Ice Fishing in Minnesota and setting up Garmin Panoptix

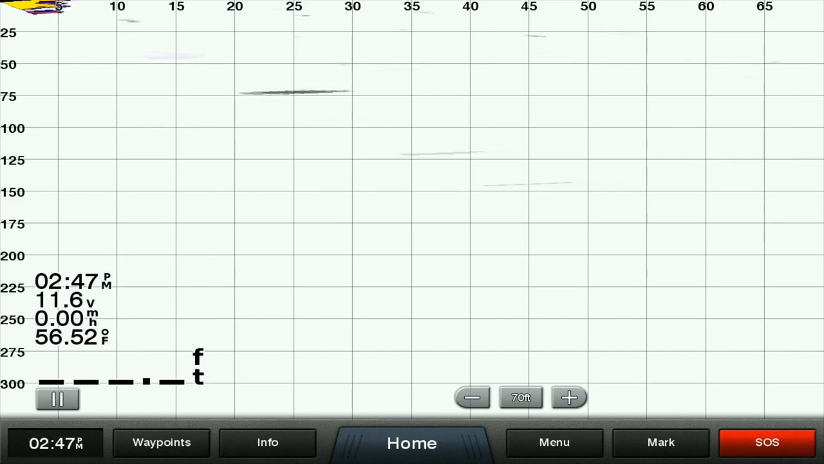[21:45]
On screen: water 56.52°F, speed 0.00 mph
So we're looking 70 feet in front of the boat. Okay. So we're looking at the unit here.
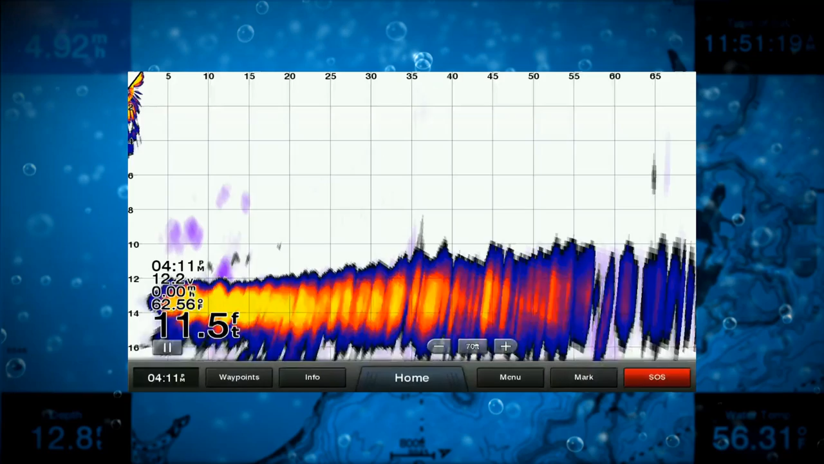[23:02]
On screen: depth 11.5 ft, water 62.56°F
So as I rotate the trolling motor, that 20 degrees rotates with the trolling motor. Okay.